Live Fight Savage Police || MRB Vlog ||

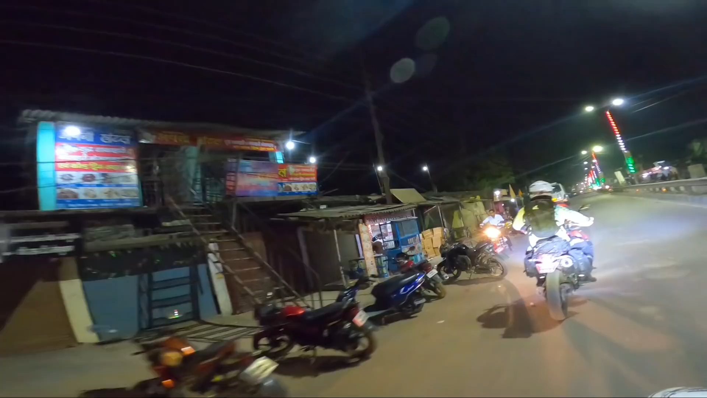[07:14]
फाइनली फाइनली गएपछि हामी चाहिँ अहिले सुनौली बजारमा आइपुगेका छौँ ऊ यहाँ पर नेपाल अब अलिकति टाढा मात्र धेरै टाढा होइन नेपाल
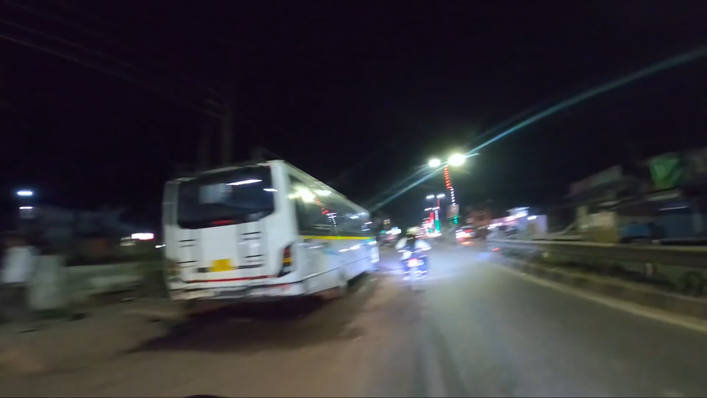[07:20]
सुनौली बोर्डरमा सामान किन्न आउनु भयो भने कोही इन्डियन साथीलाई लिएर आउनु होला है किनकि यहाँ मुर्गा हान्छ नेपाली भने अन्त ऊ त जति हो त्यति भनिदिन्छ पैसा के फाइदा
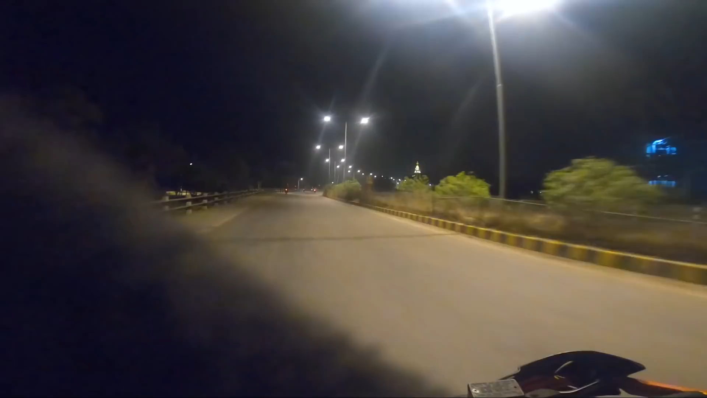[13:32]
दिस इज फर यु गाइस द गाइस आमामा हेर बुद्धको मन्दिर त खत सबले हाले यस्तो रे अब त्यहाँ अगाडि हेर देखिरह त